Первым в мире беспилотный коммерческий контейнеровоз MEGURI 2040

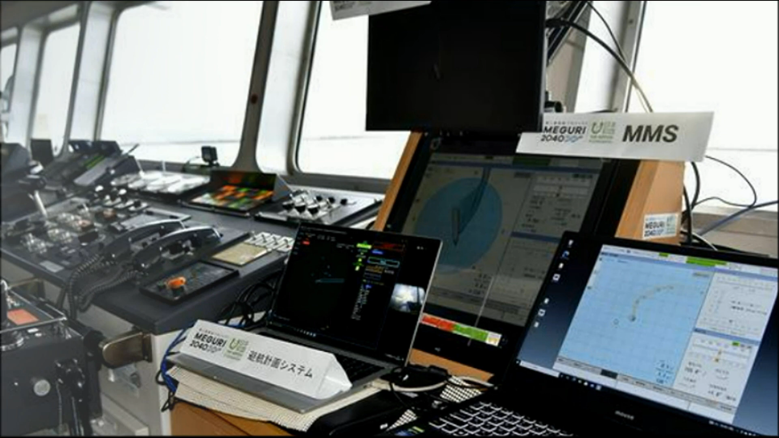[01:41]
фаундейшн ожидается что автономная навигационная система помощь при швартовке с помощью дронов навигационная